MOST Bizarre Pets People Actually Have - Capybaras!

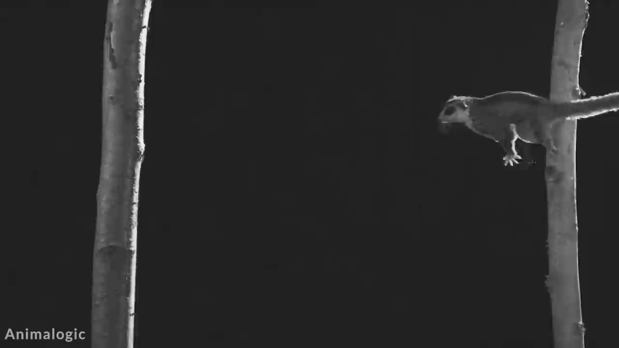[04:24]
Their huge eyes means that they can see the faint glimmers of light at night, and their ears can swivel independently to know what's around them.